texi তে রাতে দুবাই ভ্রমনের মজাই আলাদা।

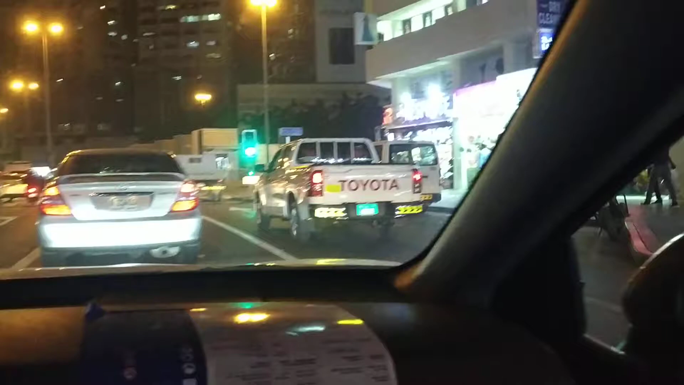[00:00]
দেখুন দুবাই, রাতের দুবাইয়ের সৌন্দর্য। এখন দুবাই টাউন থেকে আমি দুবাই এয়ারপোর্টের দিকে যাচ্ছি। আমার সাথে এক পাকিস্তানি ড্রাইভার।